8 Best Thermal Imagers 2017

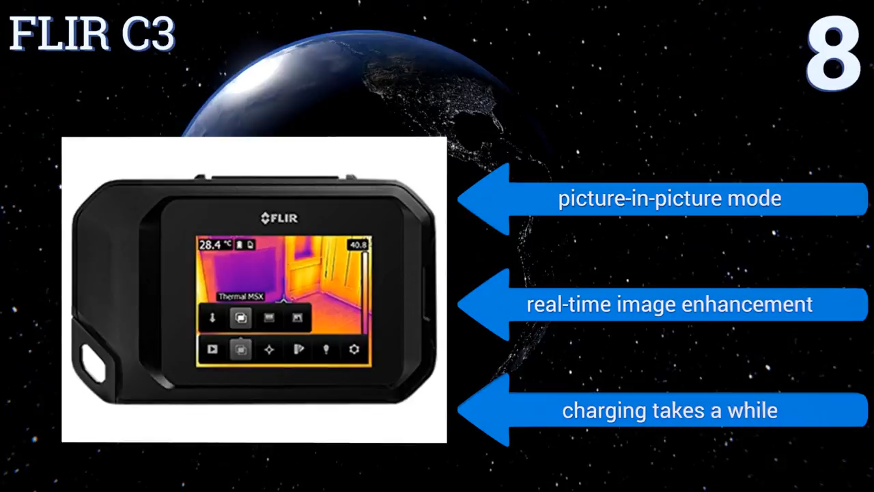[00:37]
On screen: spot 28.4°C
enhancement however charging takes a while at number seven perfect for